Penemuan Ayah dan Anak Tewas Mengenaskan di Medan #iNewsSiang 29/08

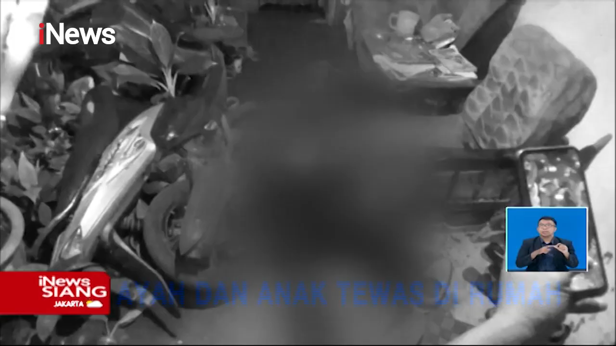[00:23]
Korban S ditemukan tewas di luar rumah, sementara putranya RS ditemukan tewas di atas tempat tidur.